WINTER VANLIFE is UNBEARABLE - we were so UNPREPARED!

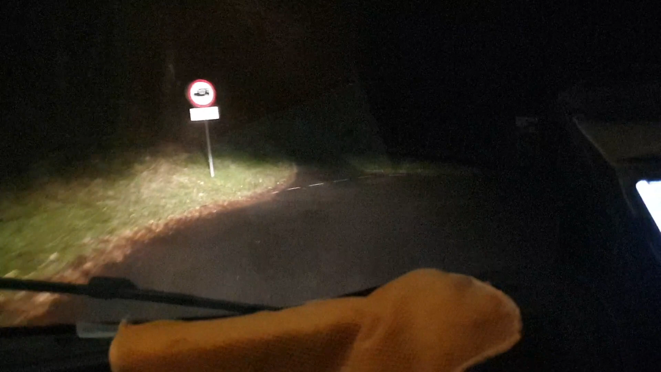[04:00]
Road Lord is to send us down this road which doesn't feel suitable for motorhomes. Oh my gosh. It said no lorries, big line through lorries. This feels like some sort of race track. Oh my gosh. It's like a snake, a serpentine, it's mad. Yep, Road Lord is telling us we're about to cross a border.
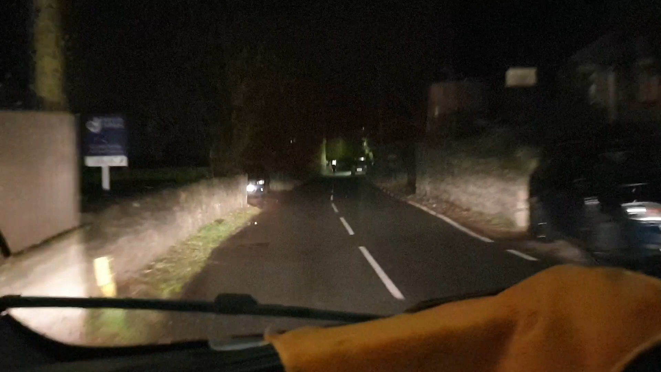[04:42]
A tiny little road following a cyclist. I've already got mild palpitations from the memories of last time. Yeah, starting to get flashbacks.